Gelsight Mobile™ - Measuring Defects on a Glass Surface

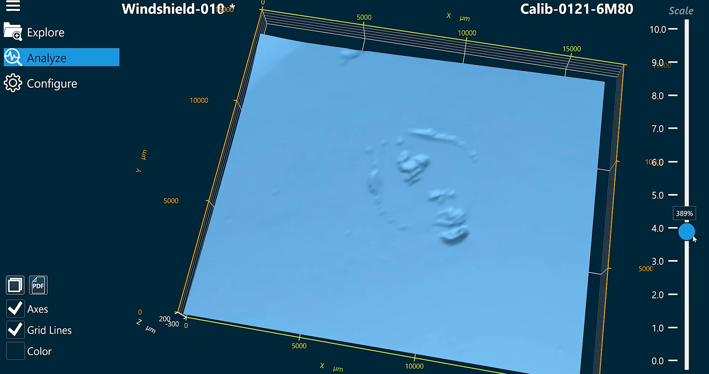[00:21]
We can zoom in and modify the scan to showcase what we want to record.